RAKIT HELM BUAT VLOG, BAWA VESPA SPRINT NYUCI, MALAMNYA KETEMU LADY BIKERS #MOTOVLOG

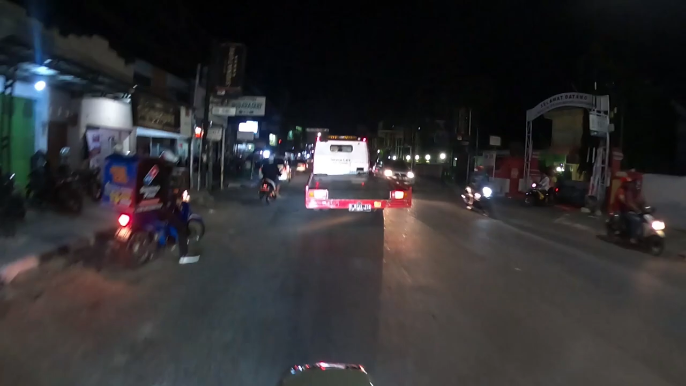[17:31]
Dan aduh ini kenapa ada mobil tow ini gede banget lagi ngalang-ngalangin jalan padahal kosong nih jalan nih.